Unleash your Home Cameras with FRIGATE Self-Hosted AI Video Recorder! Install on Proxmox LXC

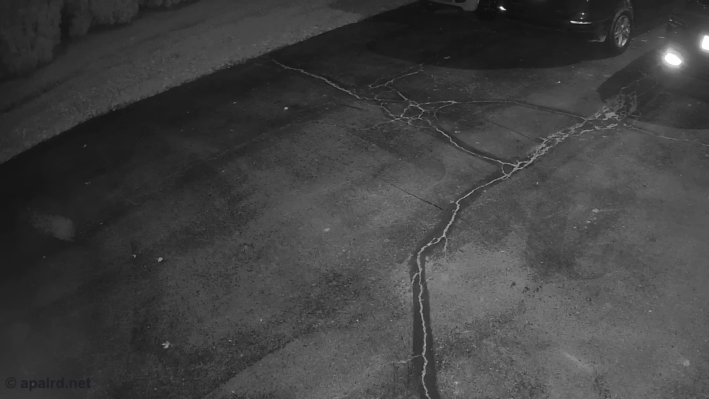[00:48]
or you want to see your cat get in a fight with a neighborhood cat under your car, or like me, you want to count how many people are on your back deck so you know if you should turn the lights on or not.
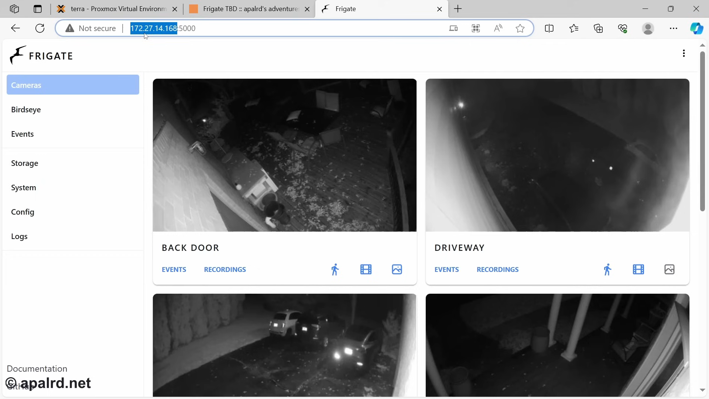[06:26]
And that is because Frigate is dumb.